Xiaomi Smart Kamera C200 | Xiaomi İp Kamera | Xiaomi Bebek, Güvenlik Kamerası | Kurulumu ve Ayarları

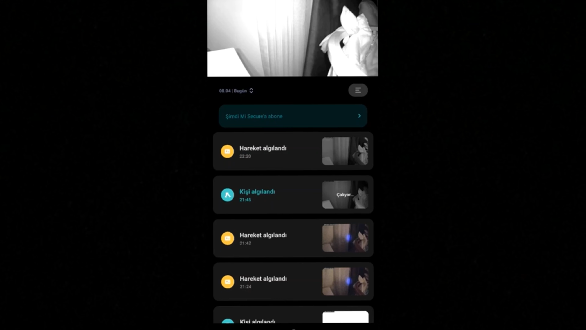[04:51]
Bu şekilde tercih ettim. Şu an istediğimiz gibi çekebiliriz. Burada bir bebeğin başındaydı. Gözetim kısmındaki, burada, burada gözetim kısmındaki bildirimleri görüyoruz.
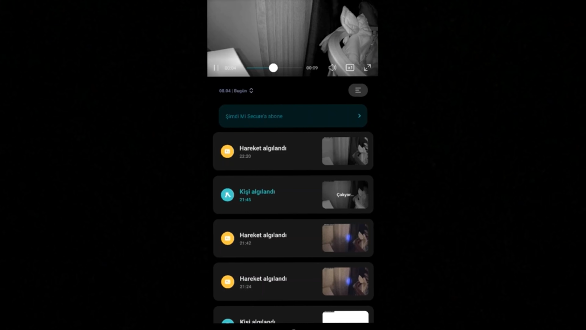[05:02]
Bunları açalım. Hareket algılamış. Kişi algılamış. Yine hareketleri algılamış. Bunlarla ilgili, zaten bildirimler geldi. Bildirimleri açtığımızdan.